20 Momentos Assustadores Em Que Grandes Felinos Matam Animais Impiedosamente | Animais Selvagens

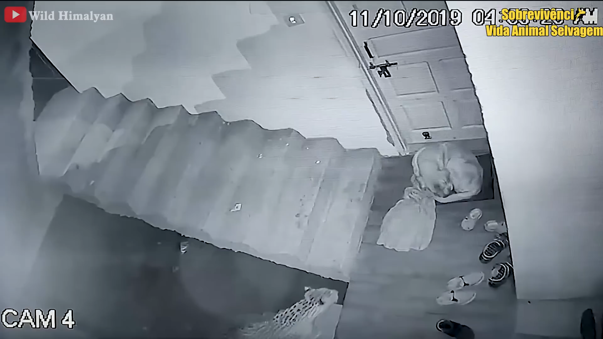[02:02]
Em seguida, temos a imagem de um cachorro dormindo na frente da porta, quando, de repente, um leopardo surge à espreita. Vendo sua presa dormindo profundamente, o leopardo se aproxima.
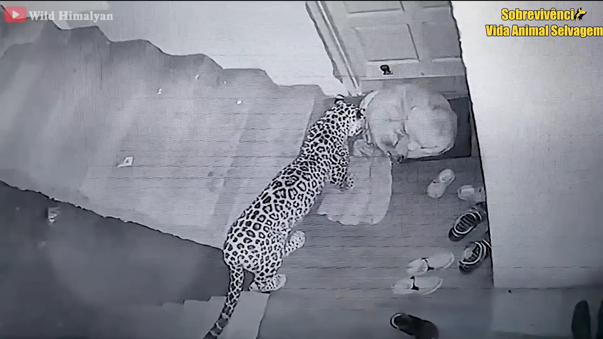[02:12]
Aproveitando a oportunidade, ele pula para atacar o oponente imediatamente. Atacado de surpresa, o cachorro, deitado, fica se contorcendo enquanto luta. O pobre cachorro gritou. O dono até tentou reagir, mas era tarde demais.
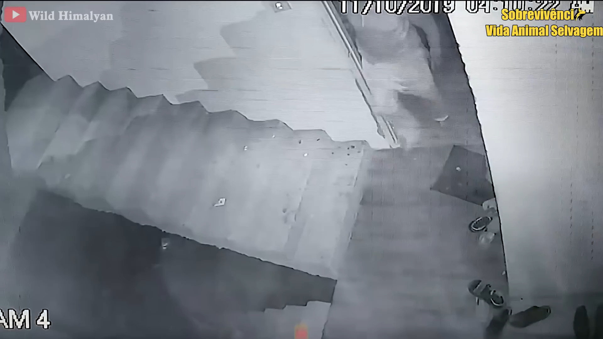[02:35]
Após detectar sua presa, a onça se aproxima lentamente. De maneira indetectável.